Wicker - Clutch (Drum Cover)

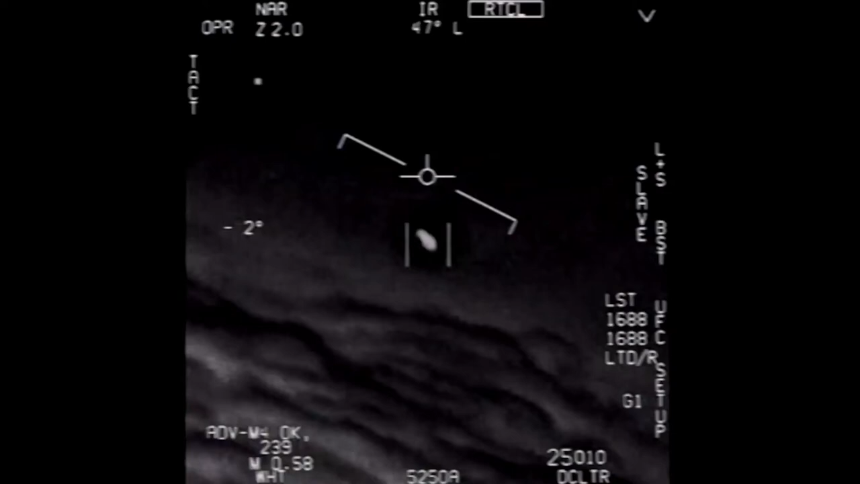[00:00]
There's a whole fleet of them. Look on the ASA. My gosh. They're all going against the wind. The wind's 120 knots from the west. Oh, that thing, dude.
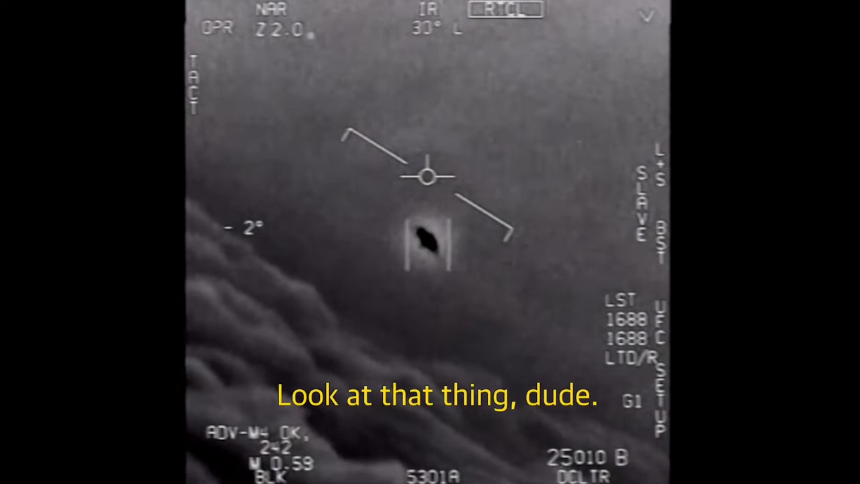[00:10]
That's not our LNS, though, is it? It's not. That is LNS, dude. Well, if there's like... Look at that thing! It's rotating.